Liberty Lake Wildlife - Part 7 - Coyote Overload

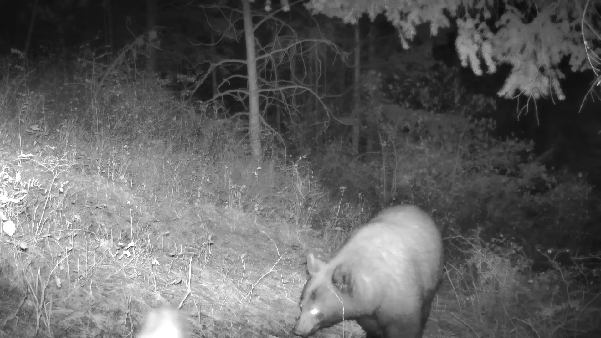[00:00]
Hi, everybody. Things at the trail camera above Liberty Lake have been pretty average in the last month. We've had the usual bear visitors, and we've had a lot of deer,
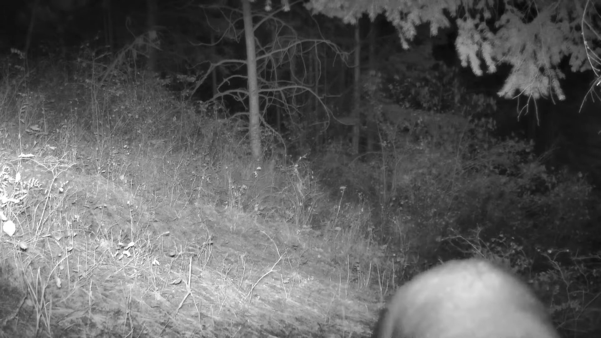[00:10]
had a lot of grouse and squirrels going by. But the main captures that have captivated the camera are the coyotes. There must have been 300 or 400 clips of coyotes going past the camera. So this video is going to be predominantly coyotes.
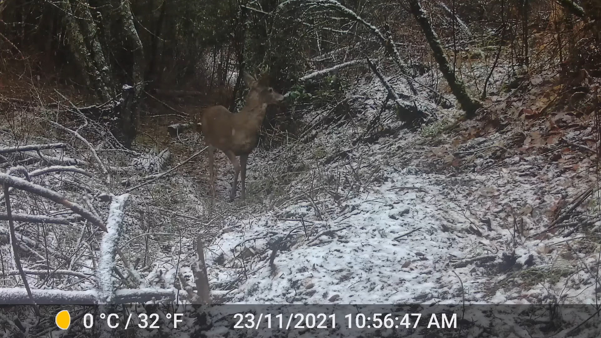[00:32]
So if you're interested in coyote behavior, this is going to be fantastic. Otherwise, you might be kind of bored. There was one interesting coyote that came by the camera, a three-legged coyote,
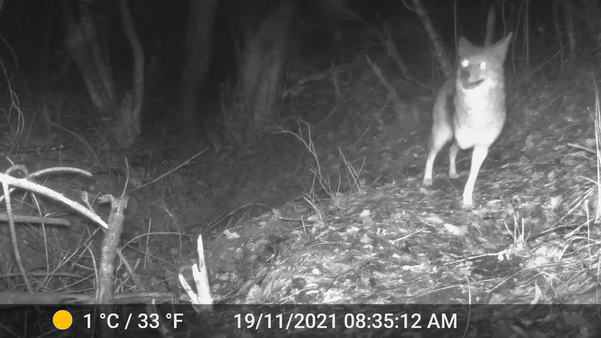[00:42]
and he's quite mobile. I don't know when he might have lost that leg, whether it was in a trap or in a car accident or some other thing that might have caused him a problem,
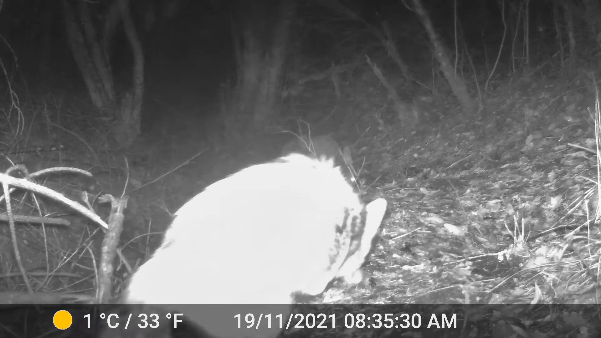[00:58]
but he's got three legs and he's quite mobile, and he looks pretty healthy as well.